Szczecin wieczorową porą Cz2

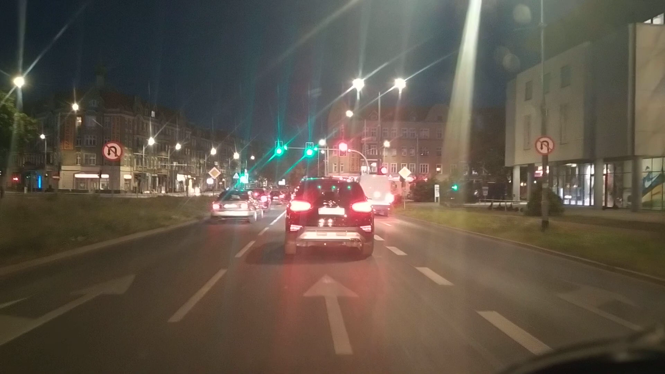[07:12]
ale obok galerii właśnie powstały pawilony takie wiecie już Jak galeria handlowa dzisiejsza Kiedyś byłem w tych pawilonach, no kurwa nic tam się nie działo Jak ten covid uderzył, no ja pierdolę, to tam niejeden się zawinął stamtąd prawdopodobnie
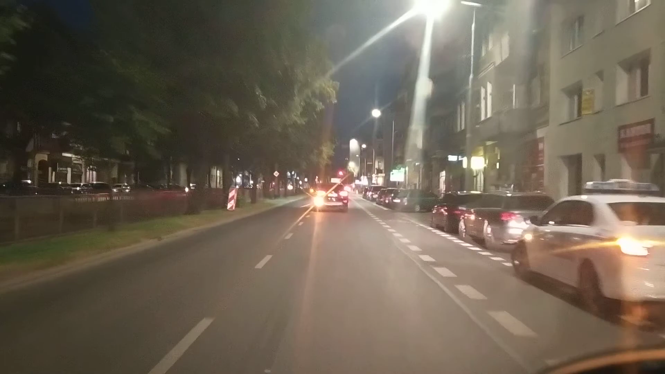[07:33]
No, ale to widzicie, na przykład tutaj Co mi się podoba, drogi dla rowerów, że zrobili No to jest zajebiste Kiedyś może mi się tam coś nie podobało przez chwilę, ale to jest wiecie To jest naprawdę fajna sprawa No mały ten Szczecin, dwie, trzy ulice na krzyż i koniec O, tu jest ciekawa sytuacja Bo tu jest zakaz skrętu w prawo Ale ten zakaz skrętu w prawo dotyczy pierwszej jezdy Więc tu w prawo nie możecie skręcić Ale w następną już możecie I dużo osób myśli,
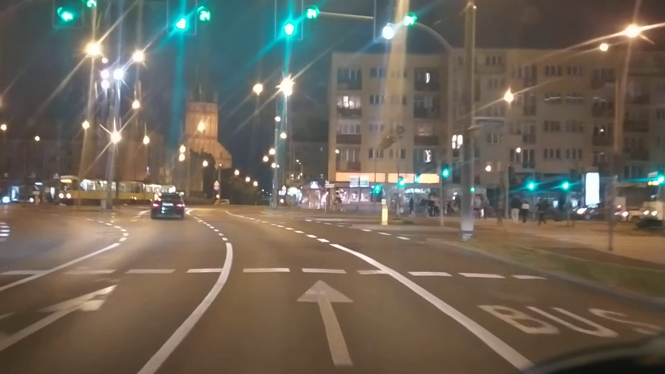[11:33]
Tu mi się bardzo podoba Nie tylko mi pewnie Patrzcie jak to jest pięknie To jest ten Katedra
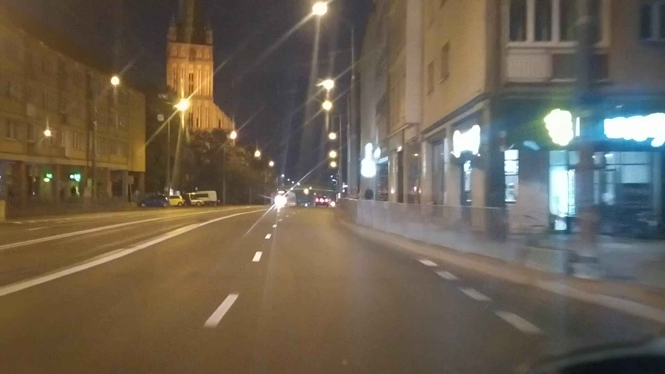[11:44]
Niemiecka kiedyś I ona została trochę zburzona
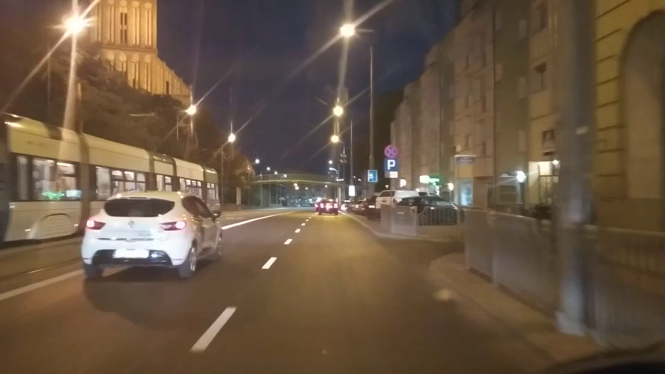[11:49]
Tak Tu ktoś zapierdala Ale oczywiście No i odbudowali w końcu ten czubek Nie? Bo już ją w ogóle odbudowali Ale później czubek odbudowali Dobra My w prawo pojedziemy Niech tam ktoś zapierdala z tej góry Tym wielkim samochodem Co to jest w ogóle? W posterku się wydaje Jakby to był jakiś czołg Mały nie jest Ale też nie jest aż taki super wielki Dobra Kurwa Ty może jechać lepiej tam Na ten co?
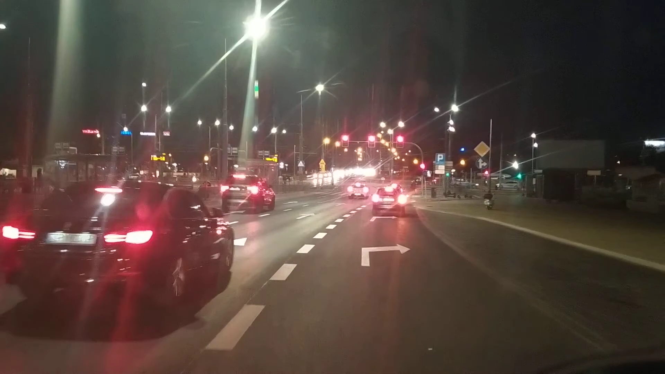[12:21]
Myślę się zastanawiam Co by było lepsze Kurwa ten dworzec Zjebany Będę pokazywał Zresztą nie Wrocław Żeby się kurwa chwalić dworcem Chociaż nie Coś tam go opatulili Trochę z tyropianem I tak dalej Nie? Ale Ale pojedziemy Zobaczymy Zobaczymy właśnie Pokażę wam dojazd Na łasztownię A tu niedaleko Tu już po lewej Co widać Te reklamy Ten Home Home Pl Co tam mają M-Bank Coś tam jeszcze
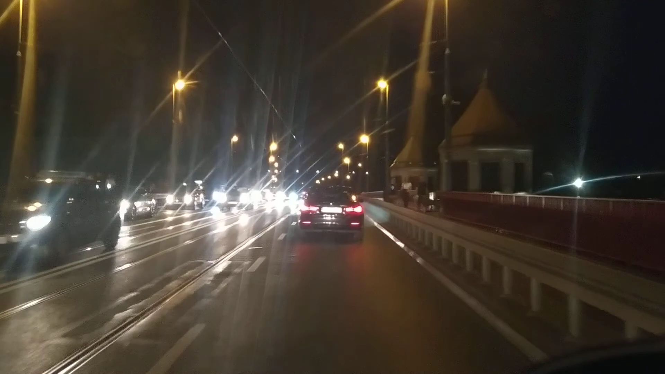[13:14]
Dobra Patrzcie Tu jest most Długi Te wieżyczki Tu ja bym tu kiedyś otwierany Oczywiście zwadzony Tak Czy jak to się nazywa Dobra Ale ludzi zapierdala Tam na te Na te łasztownie całe Przychodnia portowa Po prawej I tu jest chyba też Siedziba tej firmy Euroafrika No to jest właśnie tutaj Chyba od nich Kiedyś ten Heber już zagonął No niestety Niestety
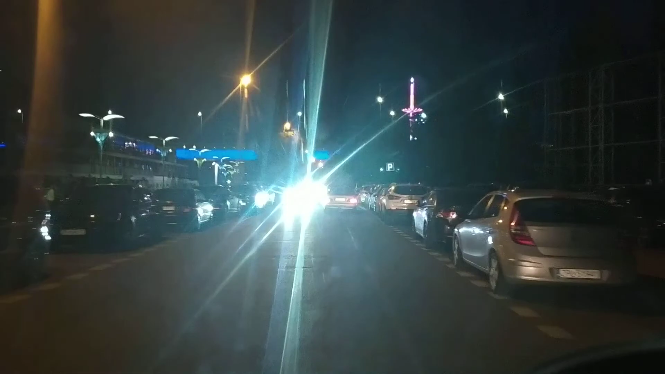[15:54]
Wesołe Miasteczko A teraz to się nazywa No park Coś tam Holiday Czy jak to tam Już nie pamiętam Ale zaraz będę wiedział Po lewej jest Po lewej też jest Restauracja Ładoga Nie wiem czy ona jest Z hotelem razem Czy w ogóle działa Nie Ale Tak wygląda Chuj wie No nie wiem Parasolki poskładane No to chyba nie działa
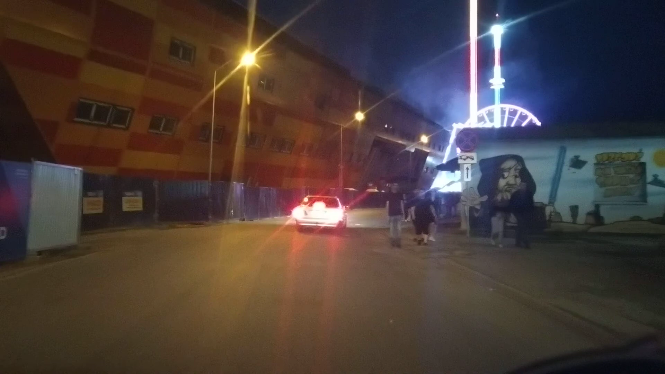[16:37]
zamku Wychodzicie No i patrzcie Jak to wszystko Zajebiście wygląda Te muzeum morskie Czy jak to się nazywa Po lewej stronie